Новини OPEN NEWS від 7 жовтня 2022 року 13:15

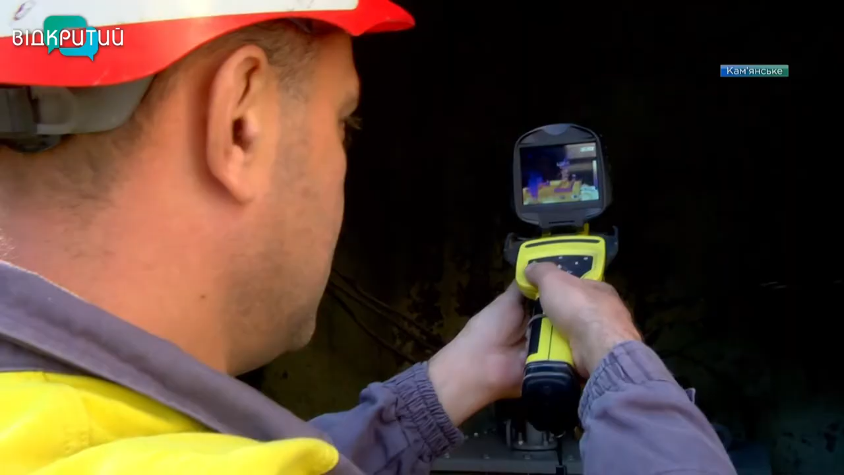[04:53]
Контактне з'єднання, якщо б якісь нагрівалися,
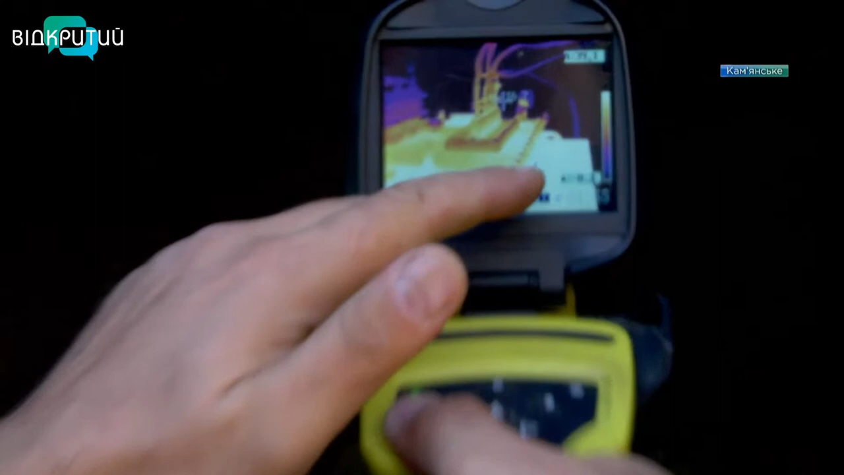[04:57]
то непосередньо б показувало максимальну температуру в цьому узлі, і ми б знайшли,
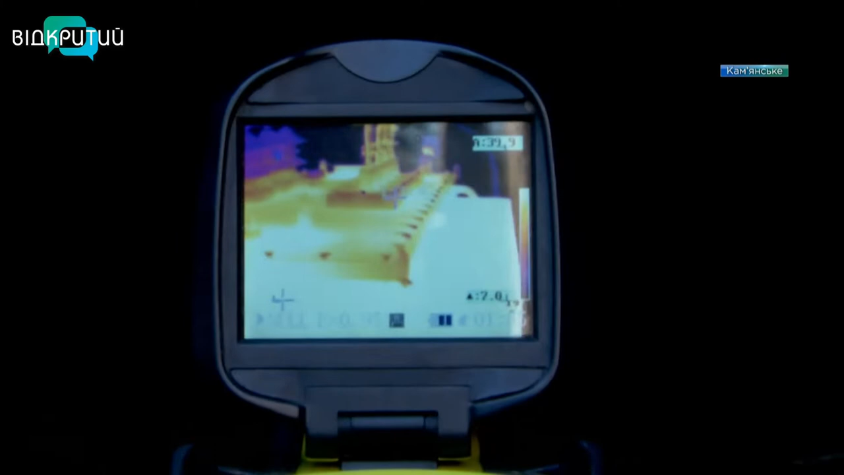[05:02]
що записали дефект конкретний на такому-то болтовому з'єдненні, і потім планова бригада приїхала ремонтно і вирішила б цей дефект.
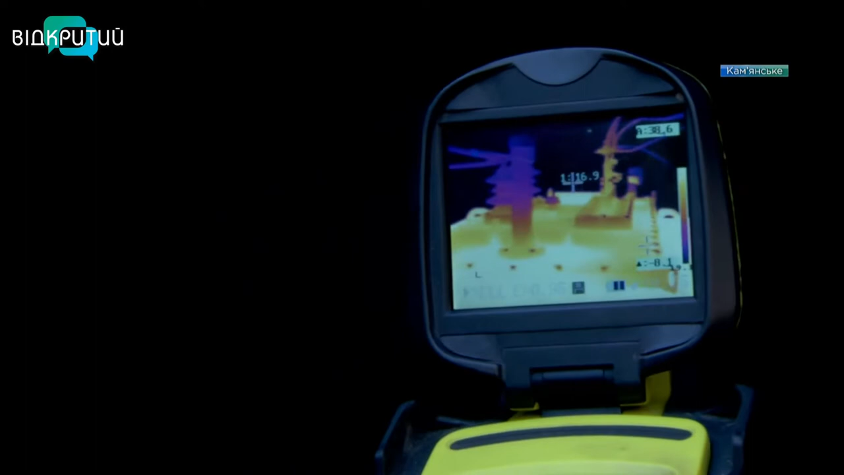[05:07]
В даному випадку все в нормі.